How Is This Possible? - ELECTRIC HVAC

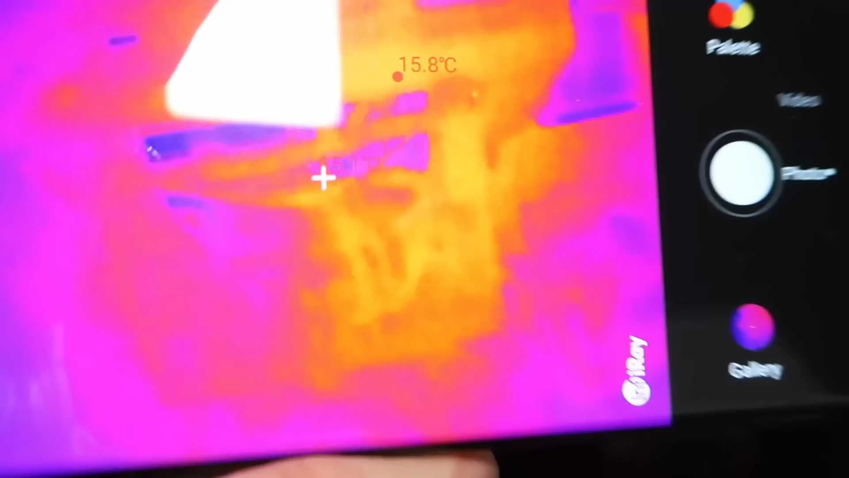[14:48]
All right. So just showing you a thermal camera here.
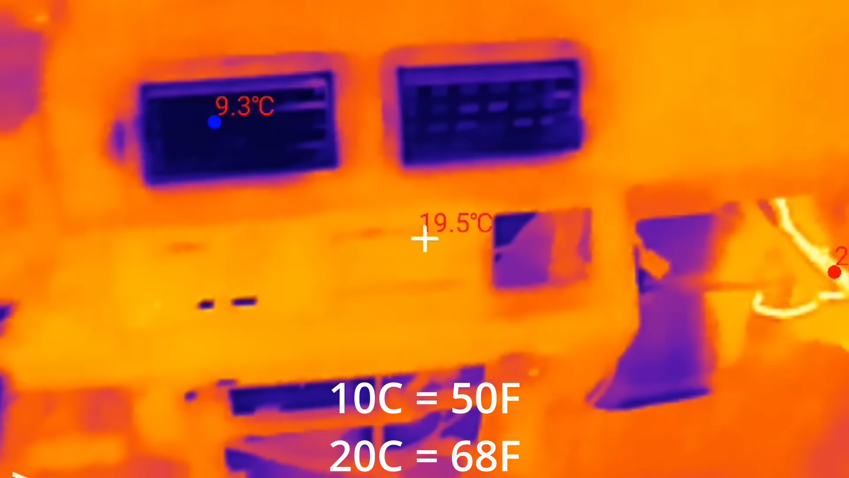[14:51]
On screen: spot 19.5°C
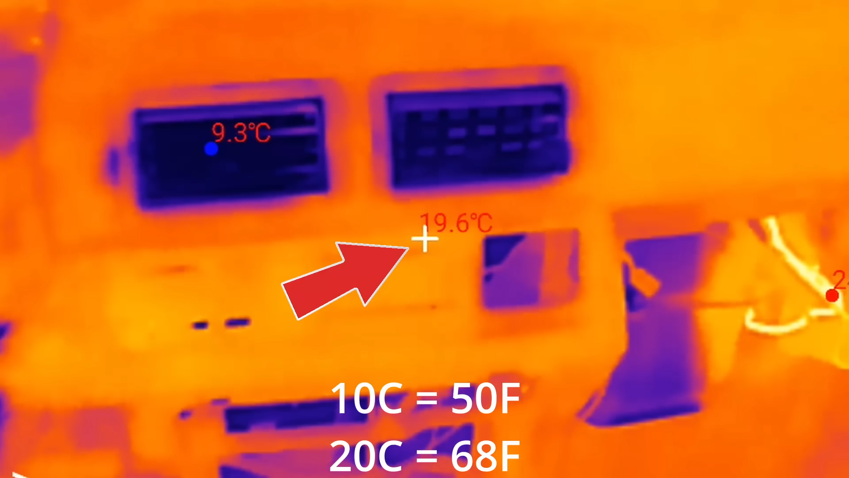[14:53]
On screen: spot 19.6°C
So you can see like it's 19 C kind of in the center of the dash and then up here, it's like 11 C. And again, this is just after a few seconds.
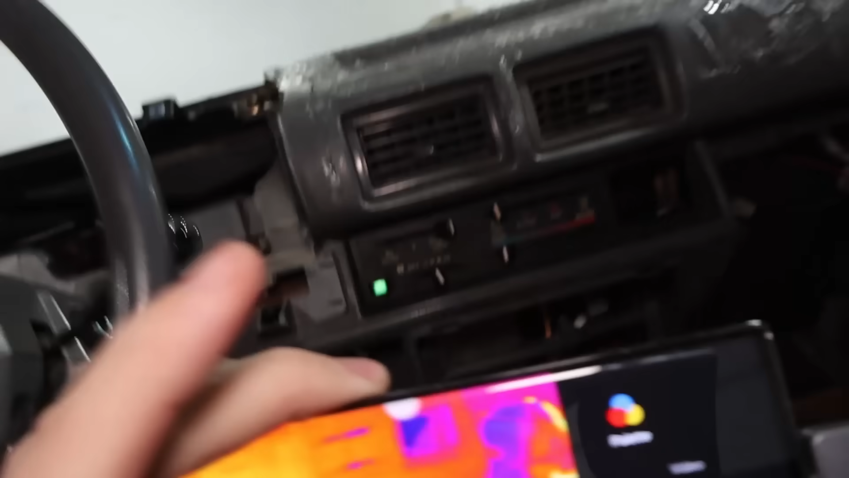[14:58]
So you can see like the air box down there.
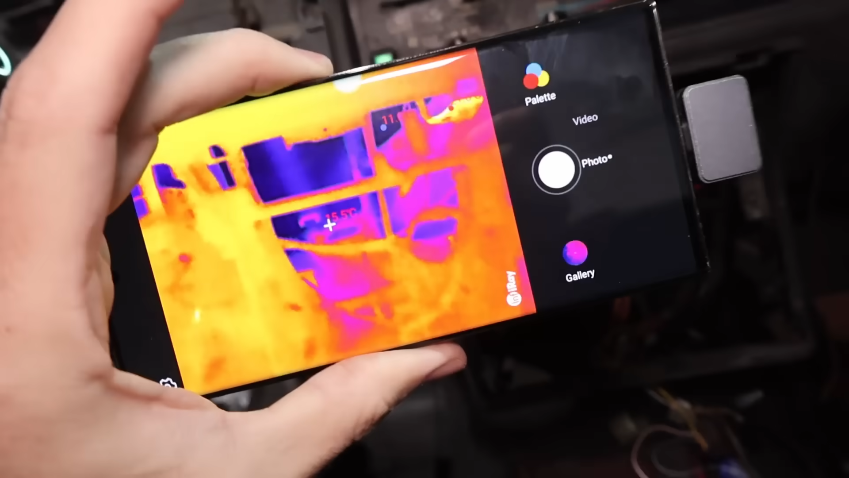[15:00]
Yeah, that's getting pretty cool. 10 C, 9 C.
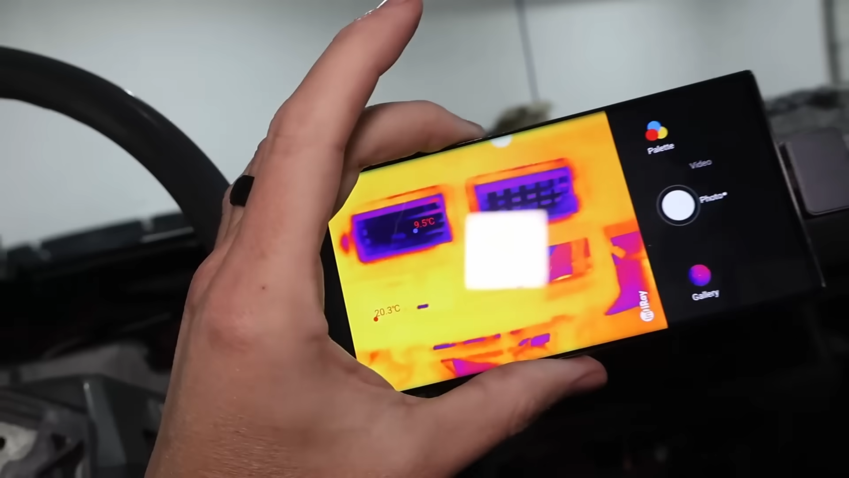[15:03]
So yeah, it's working pretty well. All right. So now that we've shown you the AC, see, nice and cool. We'll go ahead and kick off the AC and I heard the compressor go off.
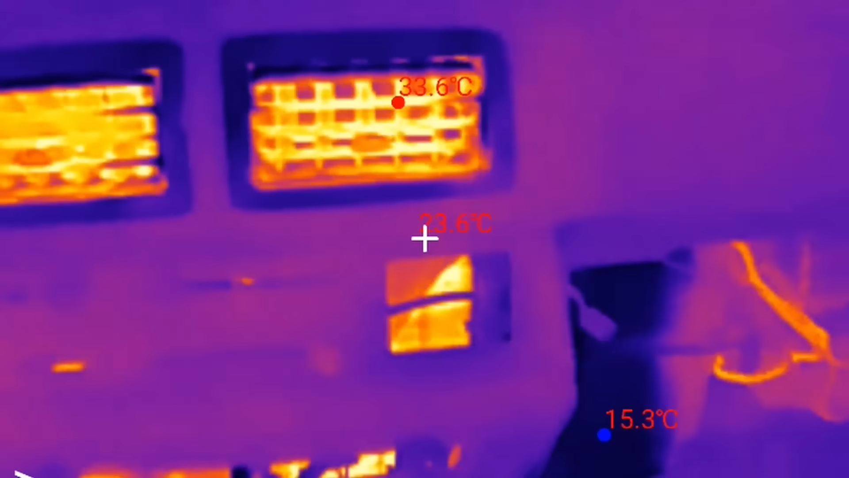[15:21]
On screen: max 33.6°C, min 15.3°C
So yeah, you can see it's already heating up.
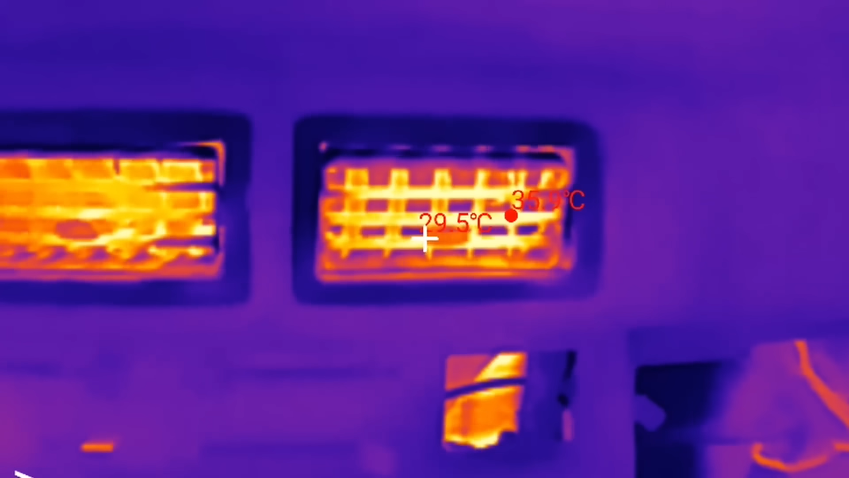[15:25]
On screen: spot 29.5°C
It's like 35 C, 36 C. So again, that's very, very quick. Get some nice heat through things.
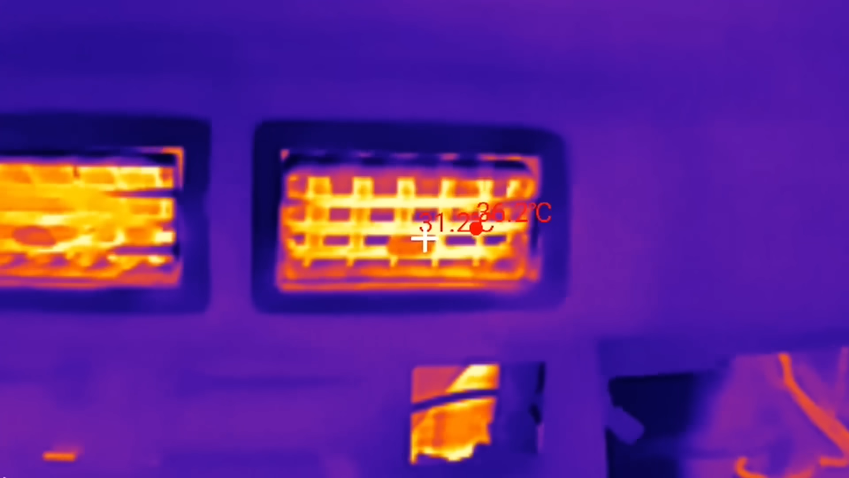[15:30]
And again, you see down the air box, it's heating up. Oh yeah, it's feeling great. 33 C. So again, in just a matter of a few seconds, yeah, it's very, very warm.
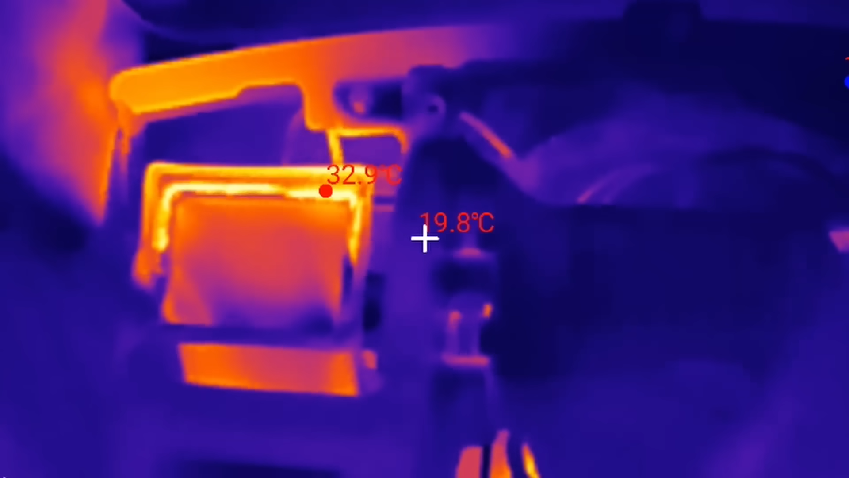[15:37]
On screen: spot 19.8°C
So that's looking great. 39 C over there.